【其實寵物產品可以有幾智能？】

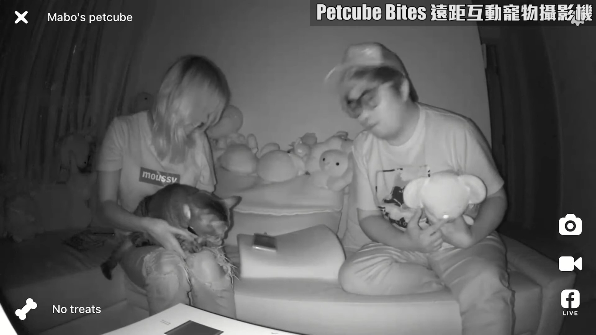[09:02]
真係 神奇啊！ 熄曬燈有夜視噶 ，hello， 好肥啊！
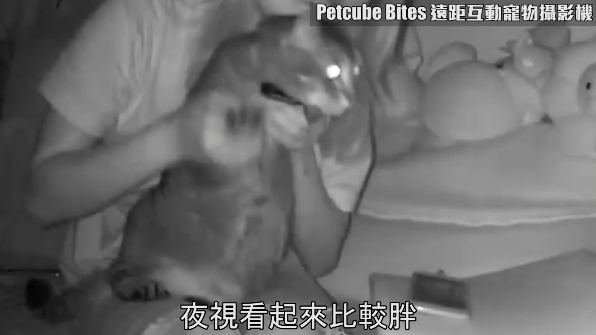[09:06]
夜視真係影得肥啲啊！喂， 夜視會肥啲嘅咩？ 佢 auto 好開嘅，即係咧一暗嘅話，暗到某一個位佢影唔到嘢之後咧，佢就會開始自動開夜視啊！